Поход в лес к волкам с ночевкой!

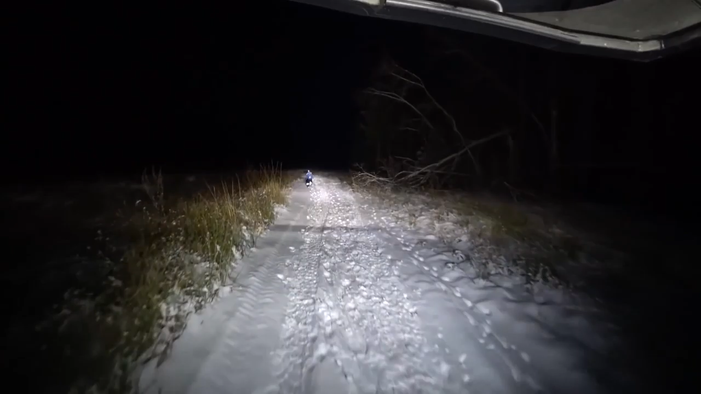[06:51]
Показывает мне, где дорога. Так, мы с Герой приехали на речку.